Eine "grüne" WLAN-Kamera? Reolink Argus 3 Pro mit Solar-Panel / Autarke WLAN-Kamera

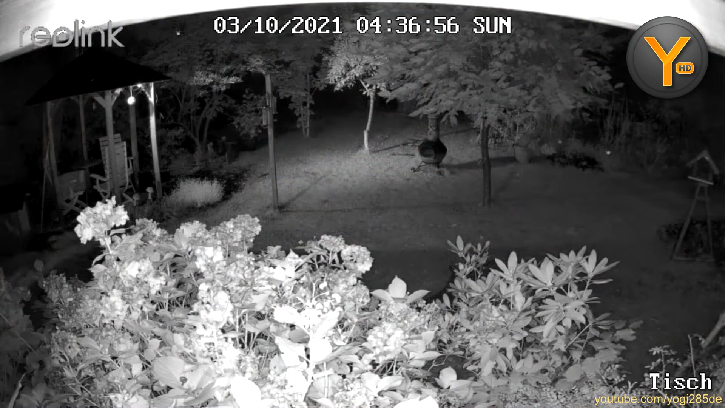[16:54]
Und das Video wird wahrscheinlich als MP4-Datei hier auch im Speicher meines Handys abgelegt.